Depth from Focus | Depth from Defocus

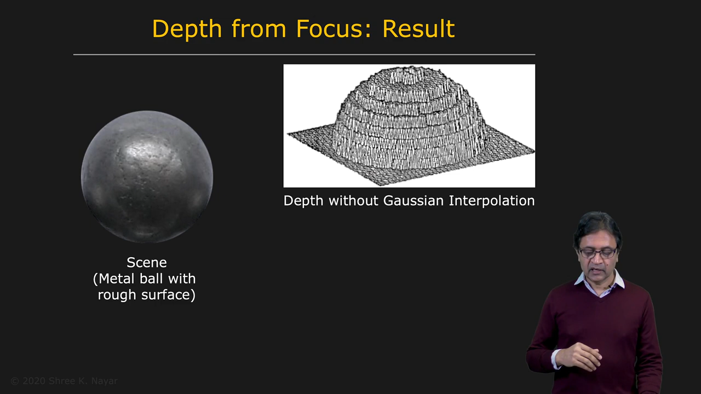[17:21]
And this is what we had in the past and discrete depth values corresponding to n sensor locations. And after applying this Gaussian interpolation, you do indeed get a very nice reconstruction of the object. OK, so based on this idea, a system was developed for microscopy.